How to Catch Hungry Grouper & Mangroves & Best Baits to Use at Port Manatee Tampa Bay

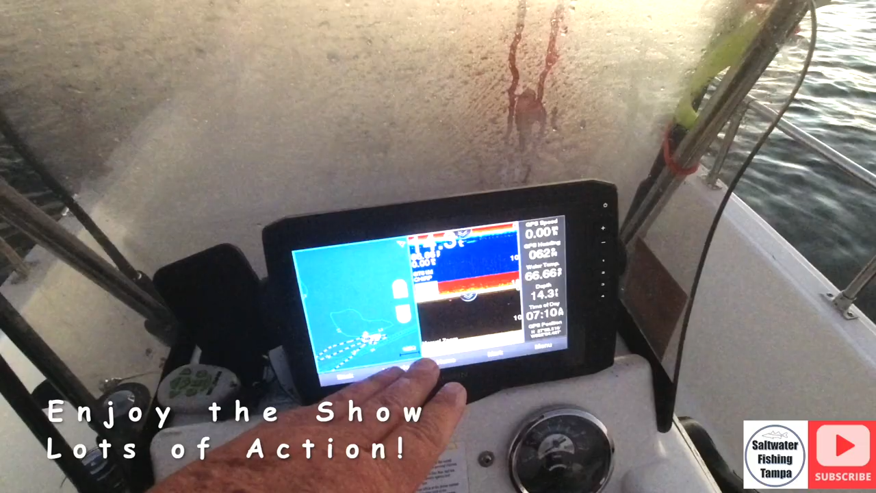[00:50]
I'm in 14 feet of water right on the edge of the drop-off right here. Drops right off. The tide's going out.
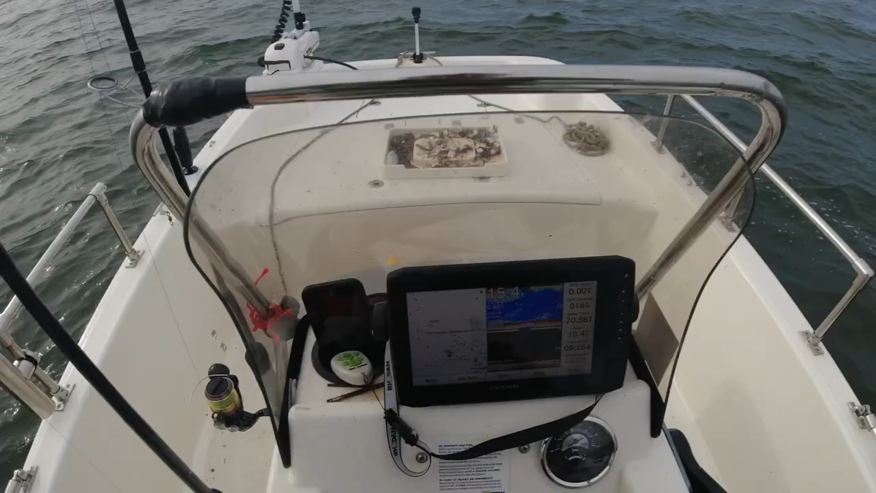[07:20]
There's some really good bottom here. I'm in 15 feet of water.
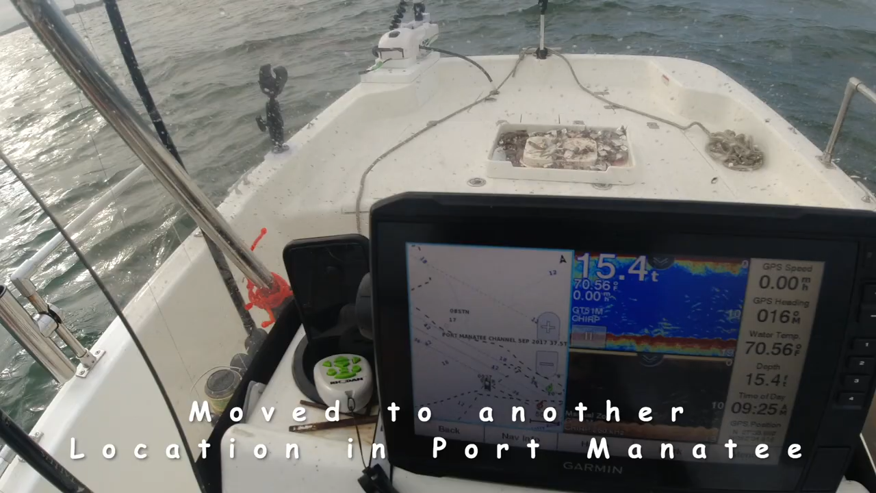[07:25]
On screen: depth 15.4 ft, water 70.56°F
I'm right on the edge of the drop-off, right here. There's Port Manatee out there. The channel's right there. It's starting to get a little bouncy out here.
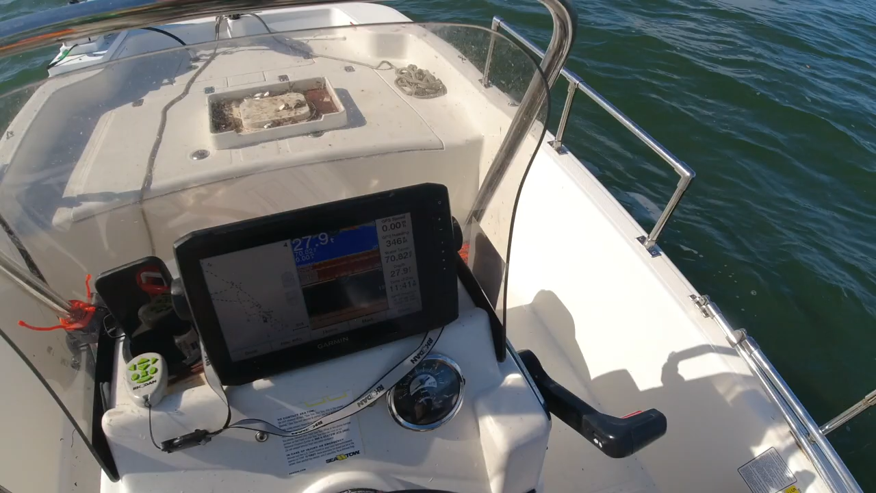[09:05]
27, 28 feet of water, right on the edge.